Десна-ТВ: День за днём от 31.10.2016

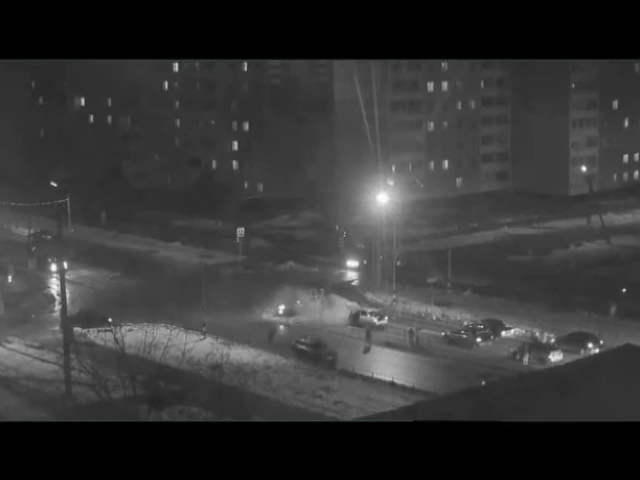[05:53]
А 28 октября в 18:47 в четвертом микрорайоне на автодороге Н6 нашего города на ходу загорелась ВАЗ-2110. Машину успели потушить до прибытия пожарных. Предварительной причиной возгорания является неисправность деталей узлов механизмов транспортного средства.